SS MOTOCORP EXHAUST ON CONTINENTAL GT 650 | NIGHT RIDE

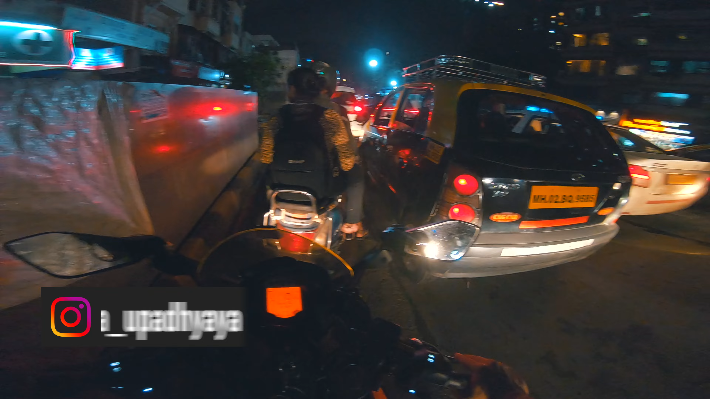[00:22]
Come on man. That's a very nicely done up Honda City.
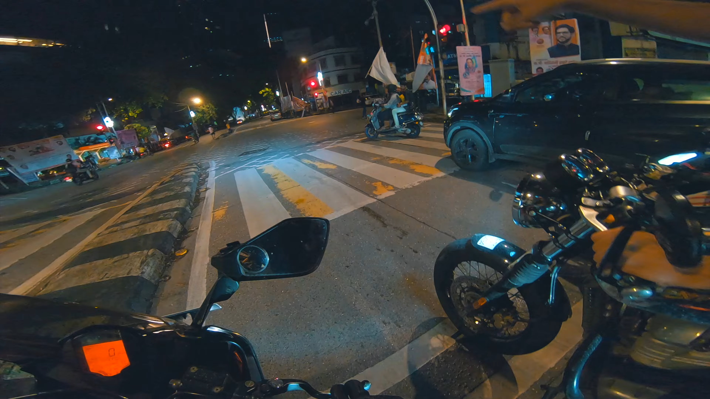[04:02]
Went into a Wagon R, dude.
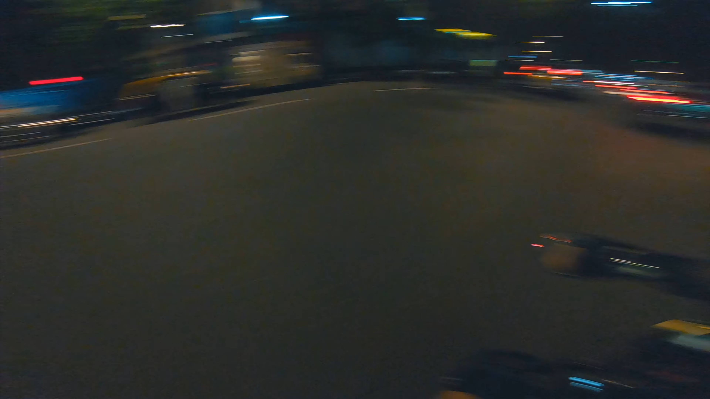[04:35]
Thanks to the EBC pads, I got saved. Pushkar just warned me like 30 seconds ago that okay,
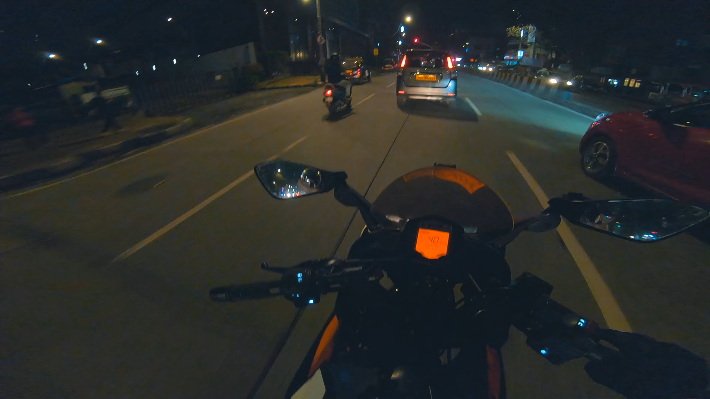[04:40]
be careful, there's people crossing and shit, and then boom, it happens. यहाँ पे खड्डे हाँ?